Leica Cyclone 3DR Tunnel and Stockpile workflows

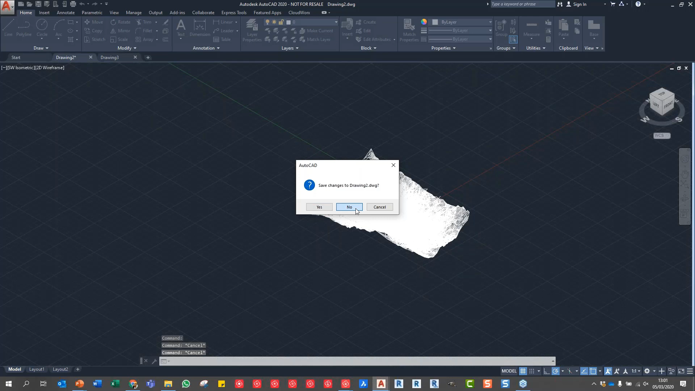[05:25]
that we don't want to say that and I'm going to now send towards CAD and if we open up CAD now
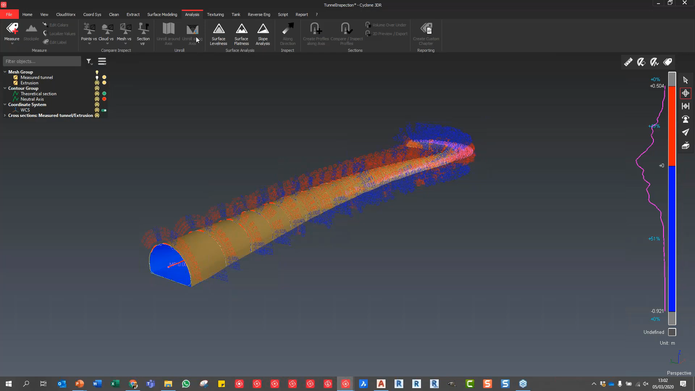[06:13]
you can do 2D unrolling directly on that data set if you wanted to so that is the tunnel inspection format so now I'm just going to jump back into the presentation
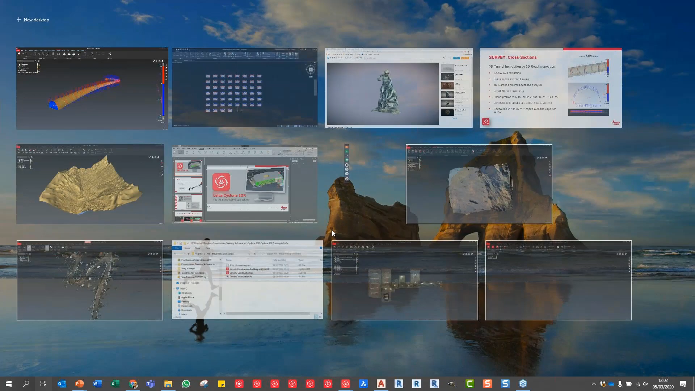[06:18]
so we've done that live demo I wanted to show you this video because I think this is really important again
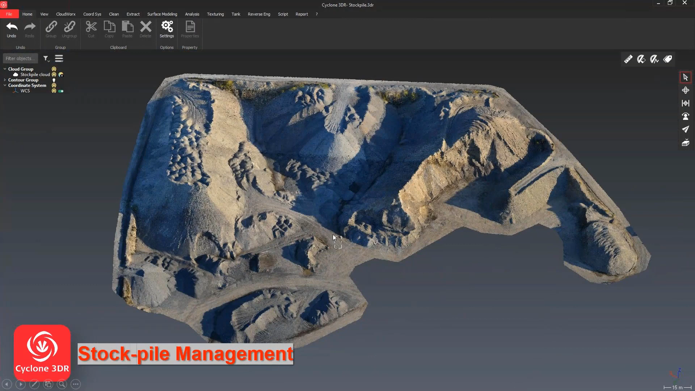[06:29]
because we can support data from a whole range of different sensors this is obviously photogrammetric data that's come through from a UAV
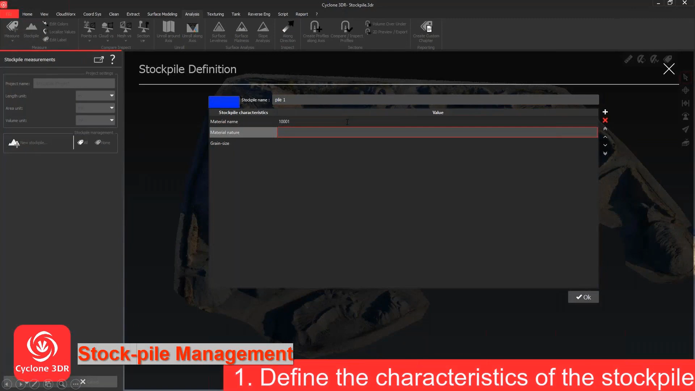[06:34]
and this is our stockpile management tool so you can up on the left hand side of the menu there it just says
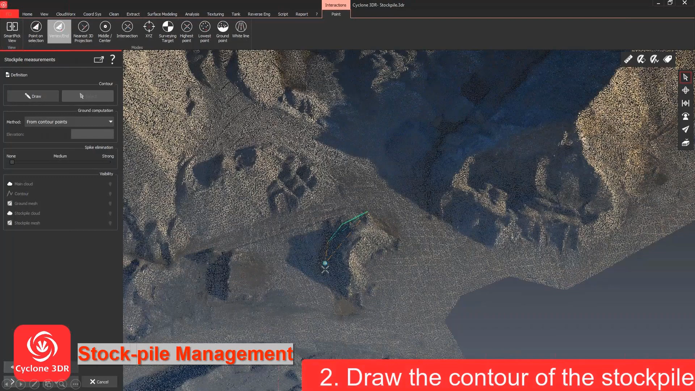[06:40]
stockpile it's a separate workflow and you just invoke that action and then start working through the stockpile tool so what you do is basically put a contour around each pile that you can see you
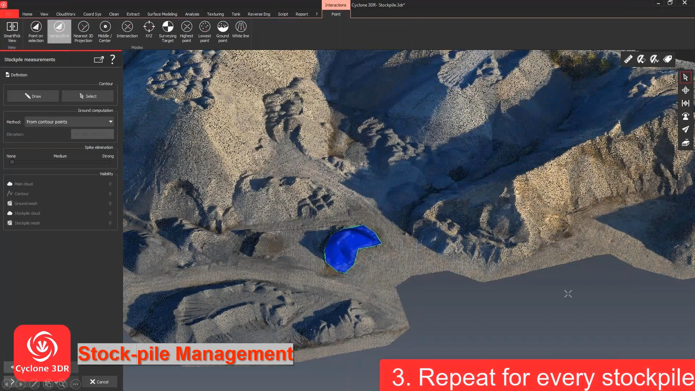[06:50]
specify the material type you can specify the density effectively but what's really nice in terms of this workflow is obviously you can save all those contours and then when you do a
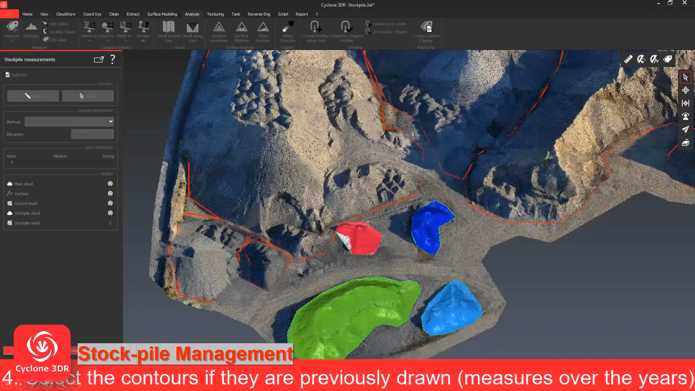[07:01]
repeat survey you can just bring this in you could do a deviation report and a difference report between your two different
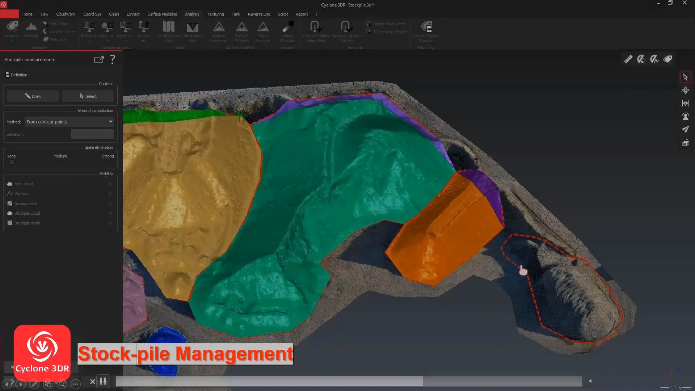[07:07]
data sets and at the end of this presentation at the end of this video you'll see that's running